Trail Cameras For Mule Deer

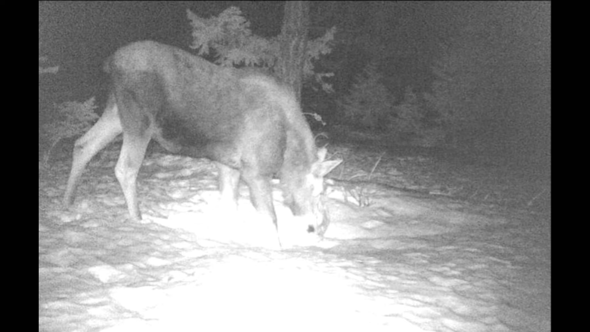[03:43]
In pulling these cameras, I really wasn't expecting a lot. From the time that we used to hunt this place to now, the sheer volume of deer that are there is probably less than a quarter of what once was.
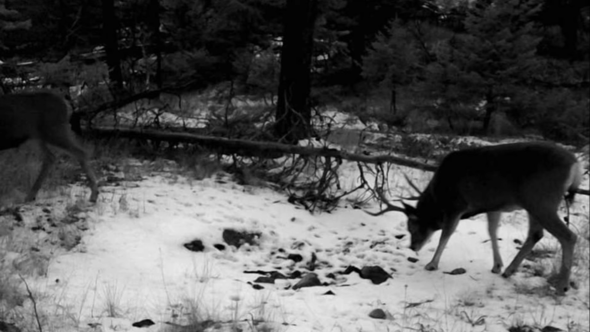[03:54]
But in typical fashion, throughout the start of the rut in late October, through about the middle of November, I had a handful of mature deer come by to check some does in the area. It was nice to see somebody like this walking around.